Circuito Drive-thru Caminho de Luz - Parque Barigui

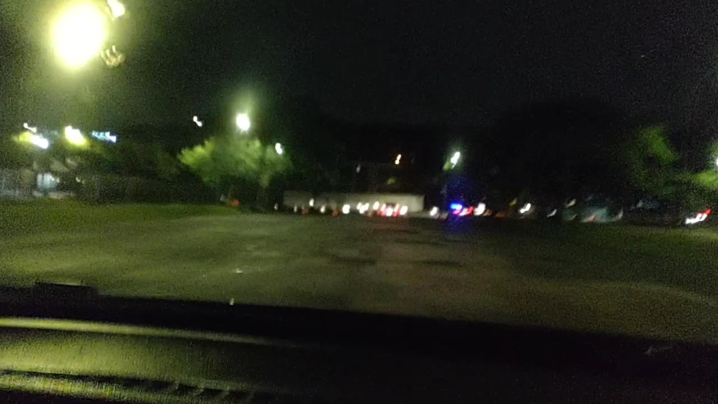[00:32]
que foi aqui no Parque Barigui.
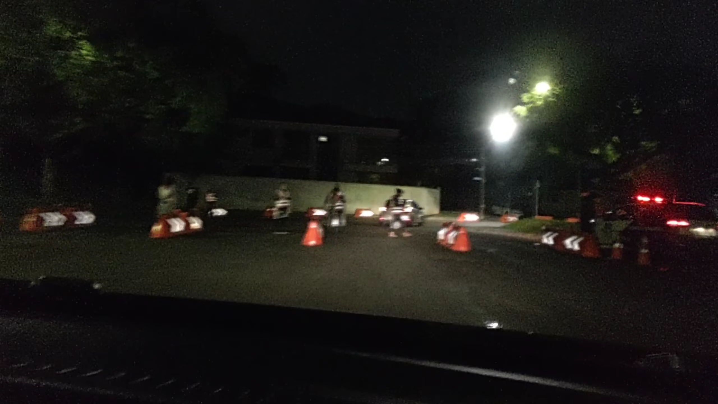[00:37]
E nós estamos chegando agora na entrada do passeio.
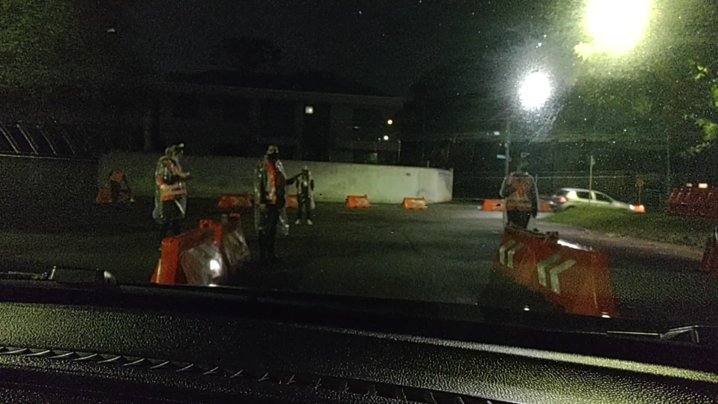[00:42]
Este será mais um percurso de carro parecido, similar àquele que eu postei há pouco tempo também aqui no canal, que foi lá no passeio público.
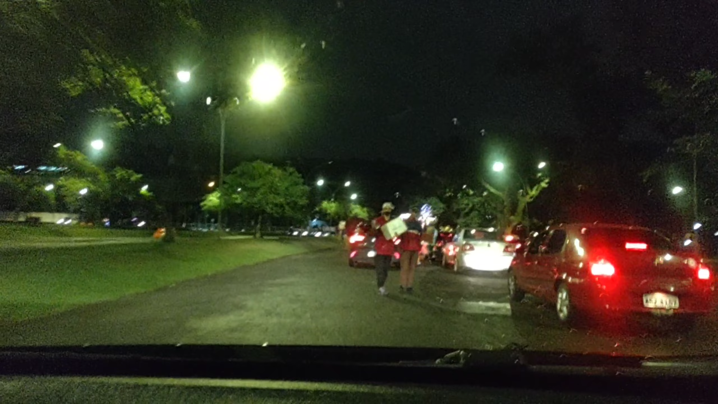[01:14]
Olha só quanto carro tá esperando, mas já tá no nosso horário. O horário marcado foi para agora, às 8 horas da noite, nós estamos super pontuais.
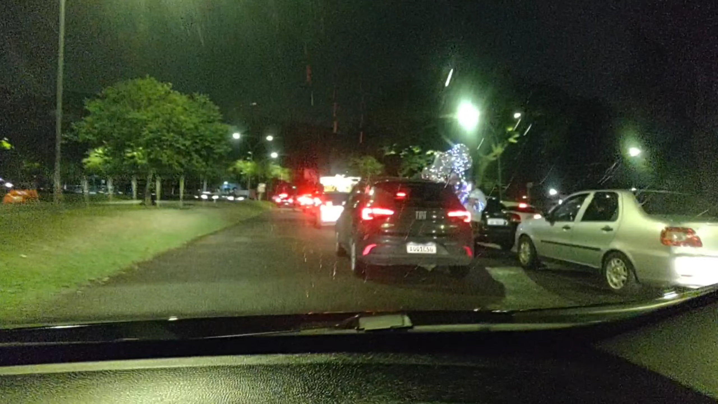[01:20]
Vem com a gente e já já a gente adentra o Parque Barigui.